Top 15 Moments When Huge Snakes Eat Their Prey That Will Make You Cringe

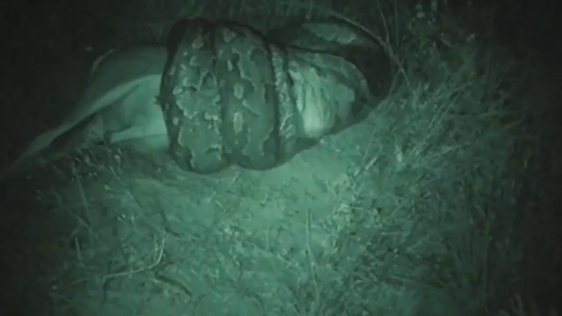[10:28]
power as it squeezed the bless box entrails apart to fit within its mouth.